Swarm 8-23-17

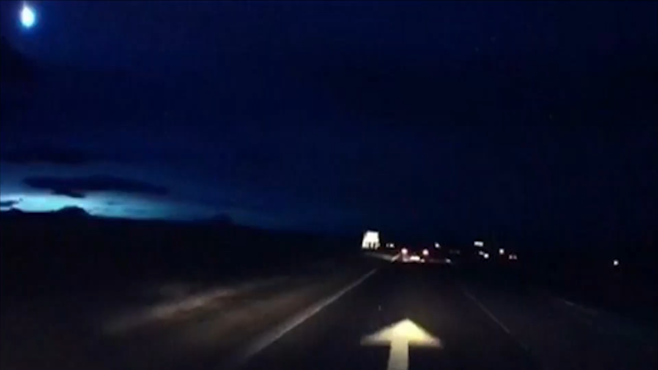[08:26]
To the north a ball of light lit up the night in Scotland. Astronomers believe that the light was probably a low altitude meteor that turned into a fireball.